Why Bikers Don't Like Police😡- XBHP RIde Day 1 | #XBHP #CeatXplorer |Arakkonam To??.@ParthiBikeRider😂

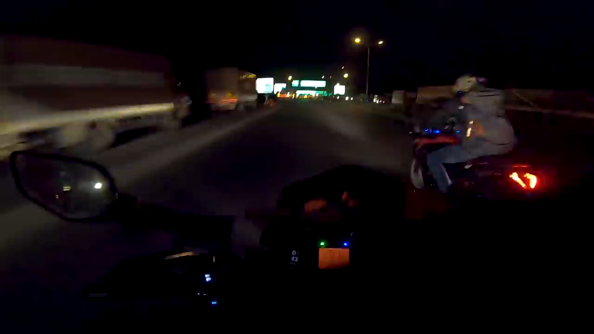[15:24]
யார்றாங்க லாரியா தம்பி ஓரம் போ தம்பி, ரோட் ரூல்ஸை ஃபாலோ பண்ணு.
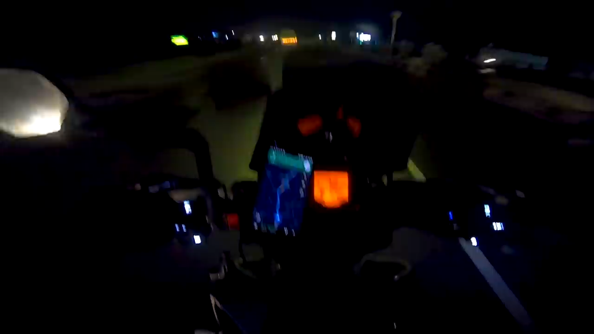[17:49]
நார்மலாக வெட் சர்ஃபேஸ்லாம் நான் 80க்கு மேலே போகவே மாட்டேன். பட் இந்த டயரில் பார்த்தீங்கன்னா 85-90 போயிருக்கேன். ஓ மை காட், பேனிக் பிரேக்கே போட்டேன்.
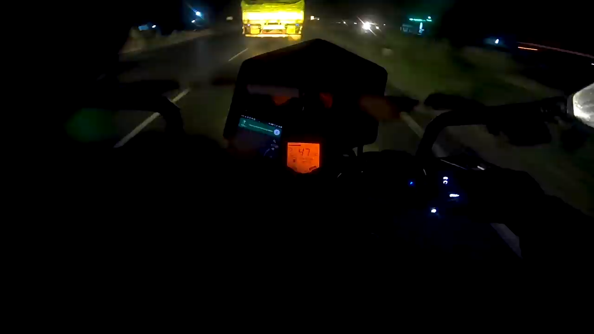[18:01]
பட் பிரேக்கிங் பார்த்தீங்கன்னா செம்மையாக இருக்குது. இன்னும் ஒரு 178 kilometers இருக்குது ஊட்டிக்கு. இங்கே ஒரு சூப்பரான விஷயத்தை பார்த்துருக்கேன்.